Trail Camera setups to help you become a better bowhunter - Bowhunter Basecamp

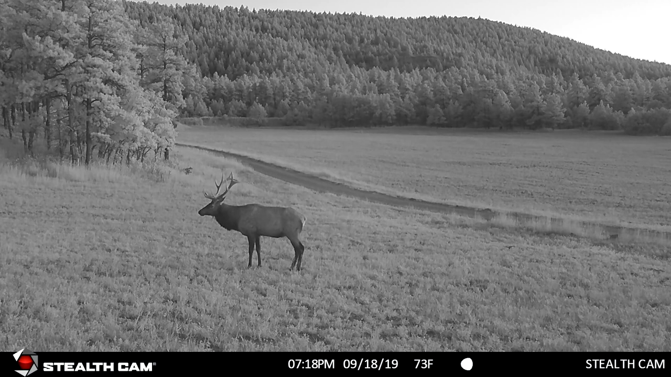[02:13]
So a stable platform for that camera is super important.
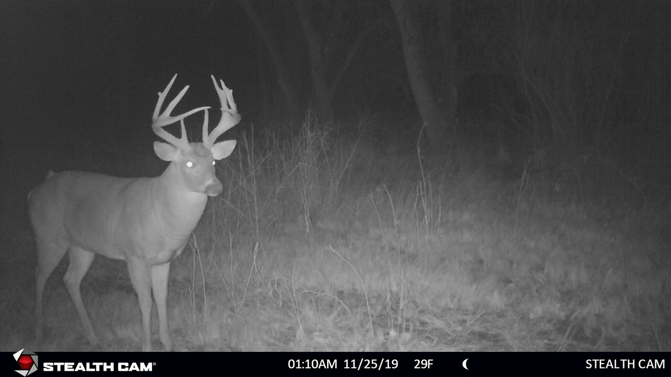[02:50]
Because of good batteries like lithium ions, they're a little extra money but I can keep those cameras running for four to six months without having to go check on them. The other thing I do is I get SD cards with high capacity storage.